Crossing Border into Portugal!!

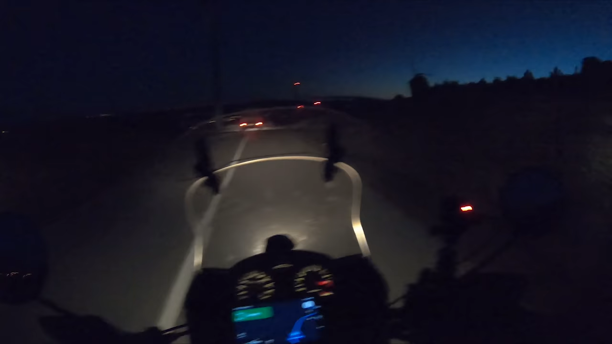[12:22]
Damn. And with the lights on the top of the mountains, on the crests, that's horrible.
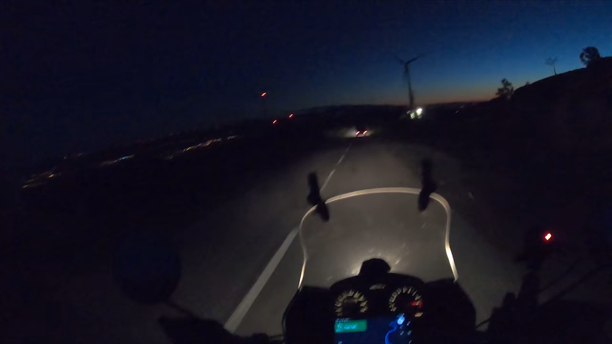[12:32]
It's such a beautiful natural environment that it's full of bloody windmills now. It's been a while since I've been here.
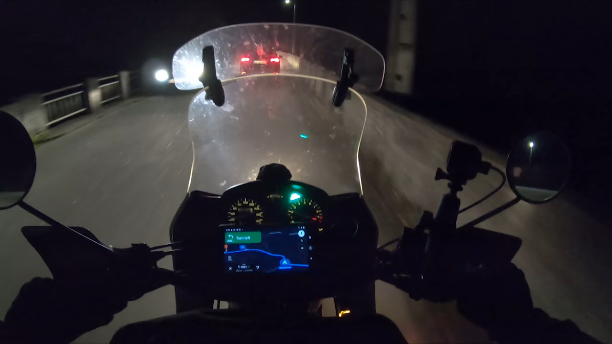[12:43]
This is all very familiar. This is at the bottom of the valley, and now we're going to come up into a little village called Sobral Pichorro.